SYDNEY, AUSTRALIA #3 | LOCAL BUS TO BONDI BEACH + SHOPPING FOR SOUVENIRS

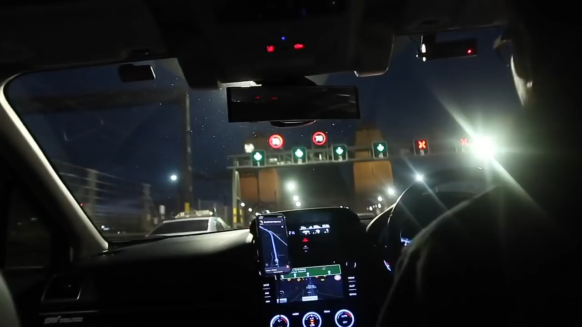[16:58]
Pakaiba ito. Oh. Ayan o, makikita dito. Oh, Harbor Bridge. Sydney Harbor Bridge.